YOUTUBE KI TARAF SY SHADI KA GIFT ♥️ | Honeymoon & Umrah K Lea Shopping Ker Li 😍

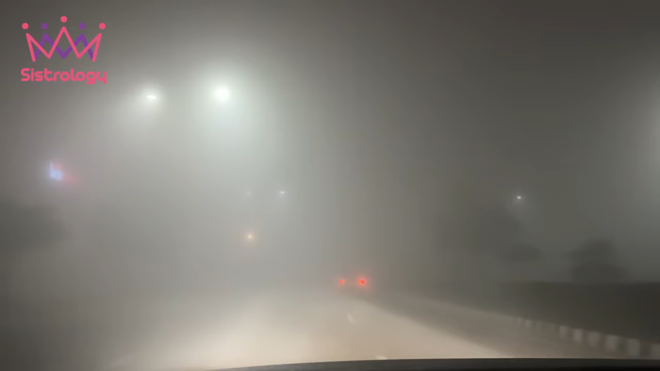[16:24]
इस वक्त इस सड़क का ये हाल हो गया है की ये लाइव आम आंख से बिल्कुल भी नहीं देखी जा रही, और अभी हम अपनी सोसाइटी में और कुछ नहीं नजर आ रहा, कुछ भी शीशे से निकल निकल के देख रहा हूँ।
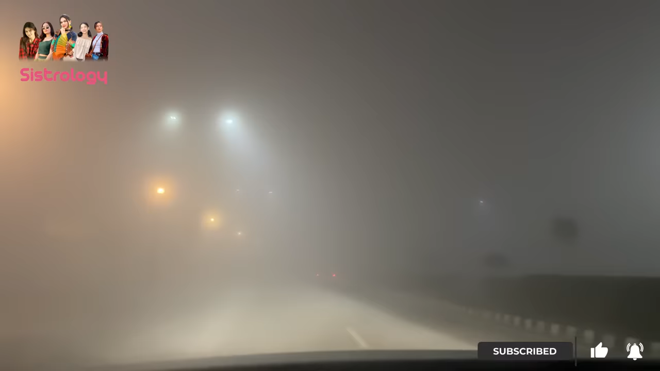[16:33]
अरीब साहब शीशे से शीशा ओपन किया हुआ और बस बाहर रस्ते जा रहे हैं।